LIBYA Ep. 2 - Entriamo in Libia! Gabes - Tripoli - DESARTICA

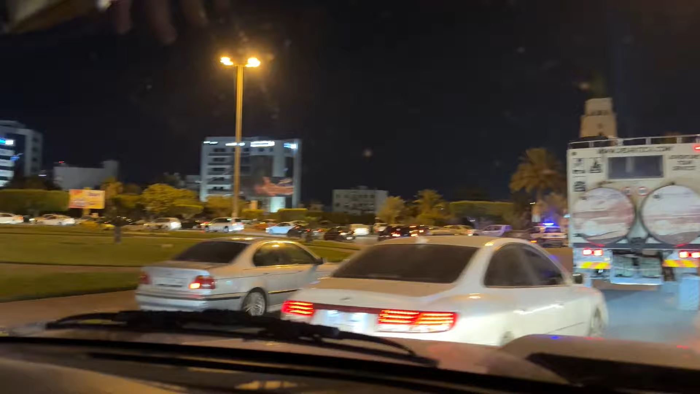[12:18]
Ed eccoci a una delle forse piazze più importanti di Tripoli.